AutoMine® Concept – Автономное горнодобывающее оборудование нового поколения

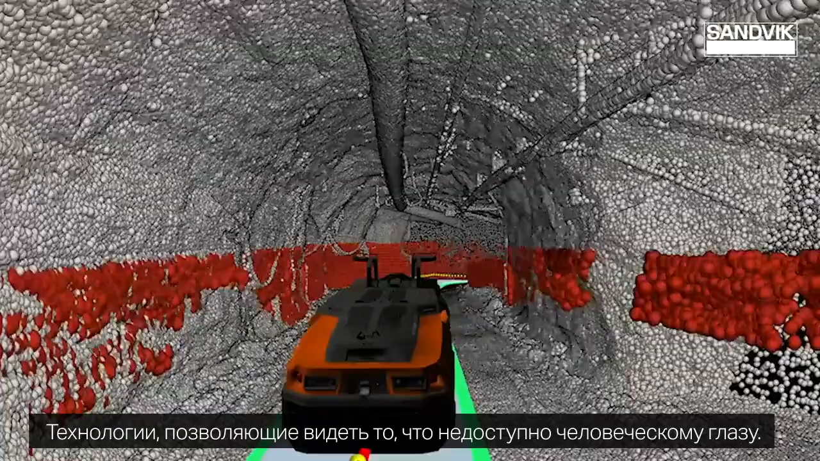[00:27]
everything better than you or I would see it sensing